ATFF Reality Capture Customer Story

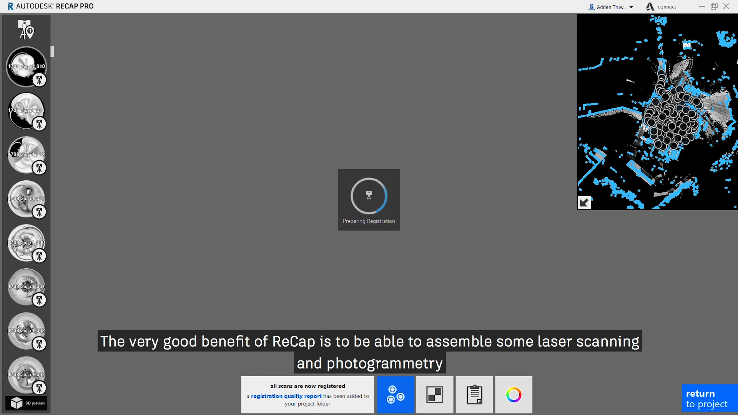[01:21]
The very good benefit of ReCap is to be able to assemble some laser scanning and photogrammetry
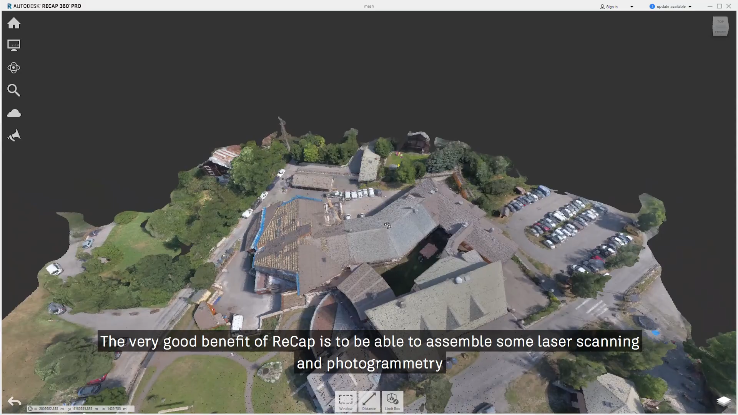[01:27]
and like that we can recombine all the information from one side.
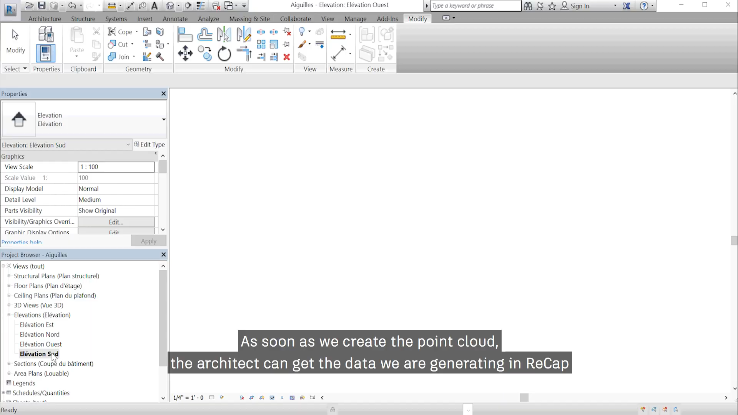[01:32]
As soon as we create the point cloud, the architect can get the data we are generating in ReCap
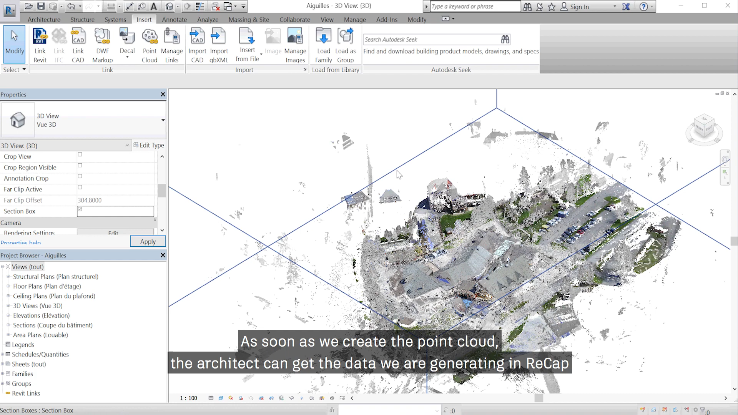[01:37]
and you can import those ones into Revit or use it in Naviswork
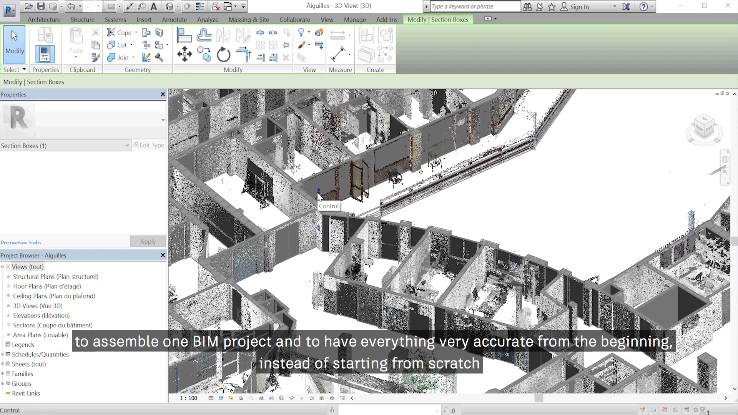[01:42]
to assemble one BIM project and to have everything very accurate from
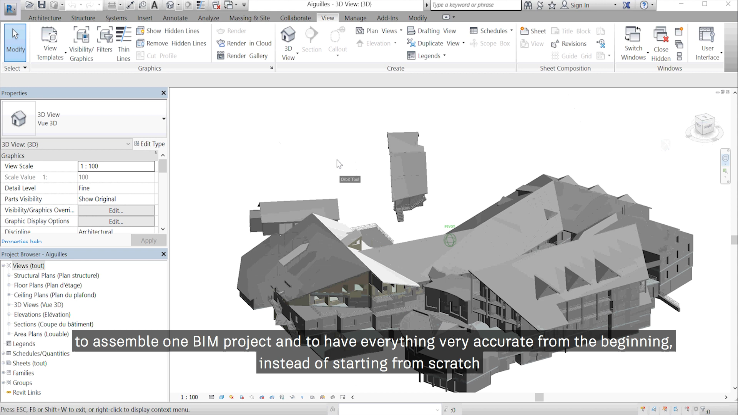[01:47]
the beginning instead of starting from scratch.
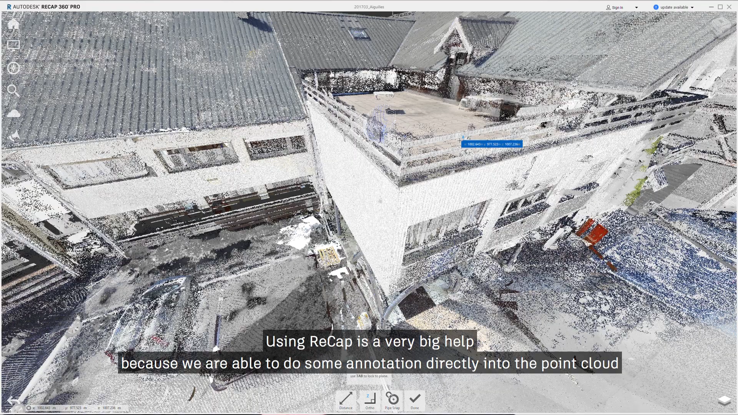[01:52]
Using ReCap is a very big help because we're able
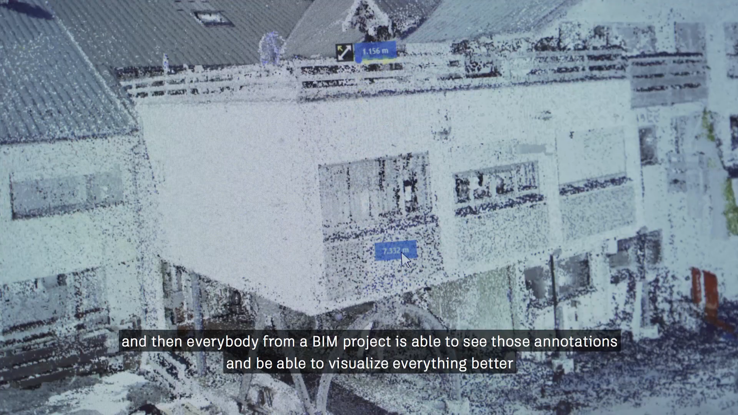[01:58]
from a BIM project is able to see those annotations and
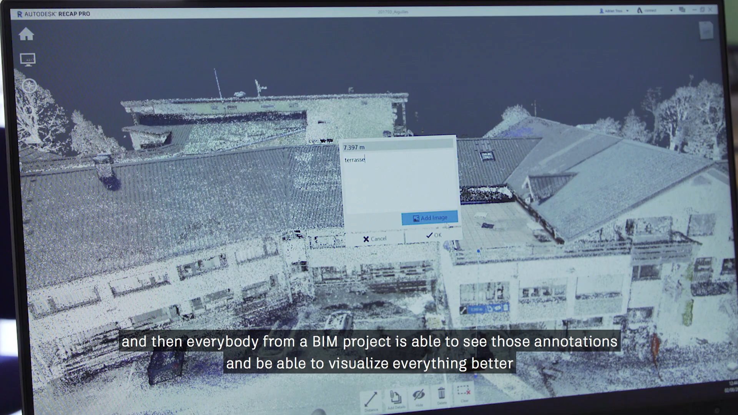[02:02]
being able to visualize everything better.
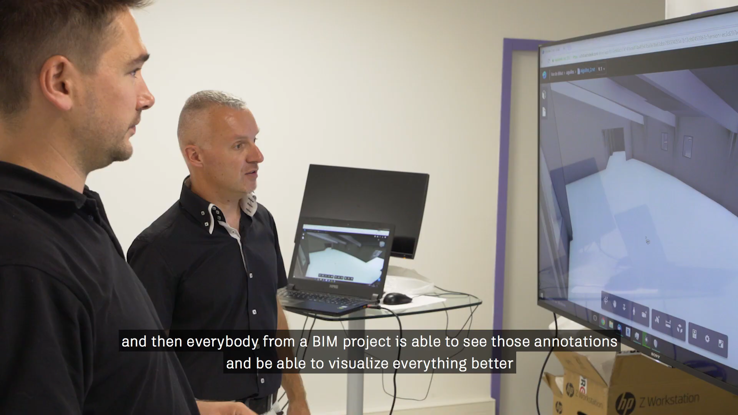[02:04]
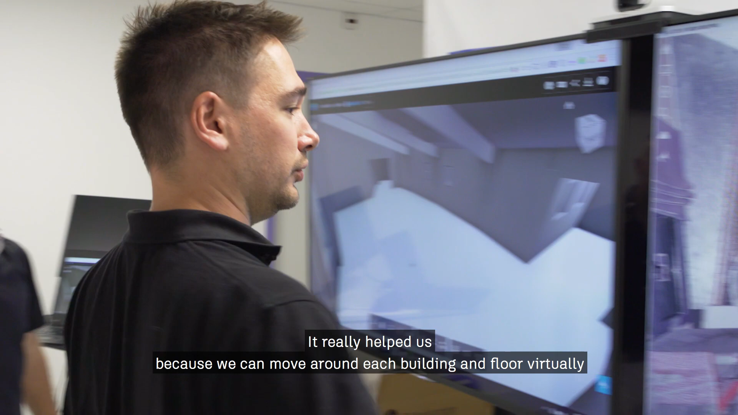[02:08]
It helped us a lot,
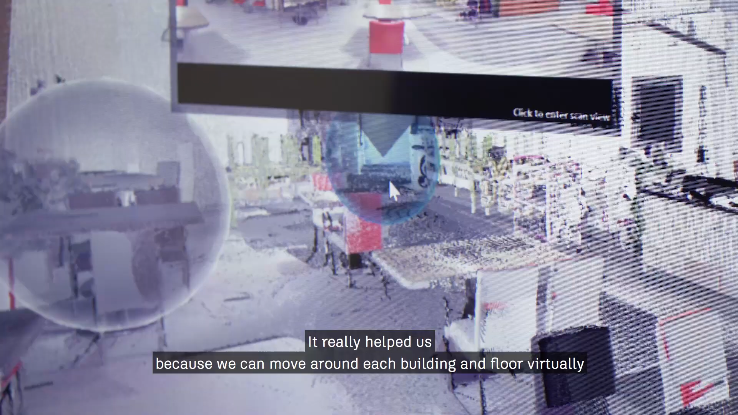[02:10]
the fact that we can move virtually from each building and every level.
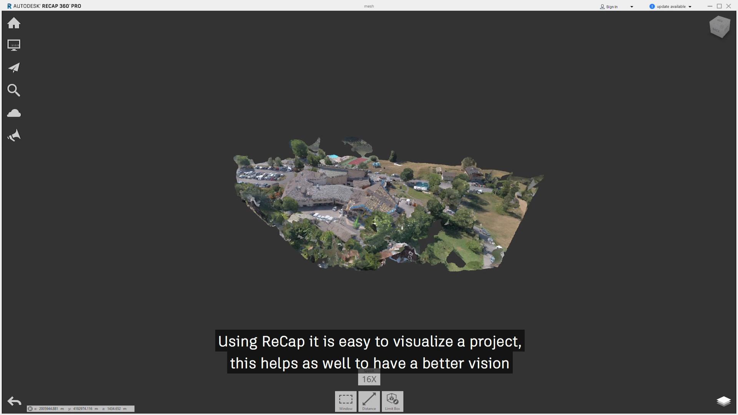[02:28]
Using ReCap it's pretty easy to visualize a project.